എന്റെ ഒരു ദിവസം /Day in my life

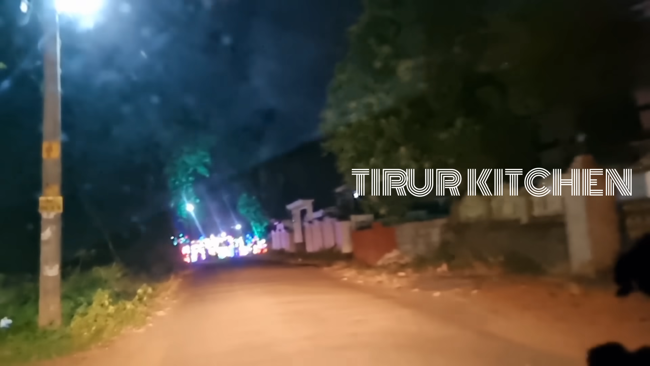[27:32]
അപ്പോൾ ഇവിടെ നല്ല ലൈറ്റൊക്കെ വെച്ചിട്ട് നന്നായിട്ട് അലങ്കരിച്ചിട്ടുണ്ട്.
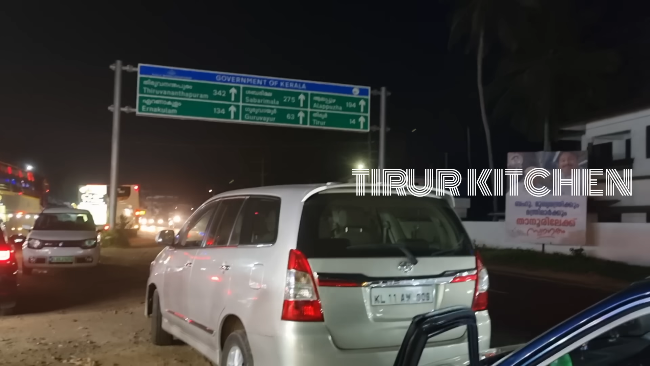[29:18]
അപ്പോൾ അവിടുത്തെ സ്പെഷ്യൽ ഐറ്റംസ് ആണ് കേട്ടോ അവിടെ ഇങ്ങനെ വെച്ചിട്ടുള്ളത്. ഇത് കണ്ടോ, ഇത് മെയിൻ റോഡാണ്, എപ്പോഴും വണ്ടികൾ പോയിക്കൊണ്ടിരിക്കുകയാണ്. ഇപ്പോൾ ഏകദേശം സമയം 1 മണിയാവാനായിട്ട് തുടങ്ങിയിട്ടുണ്ട്.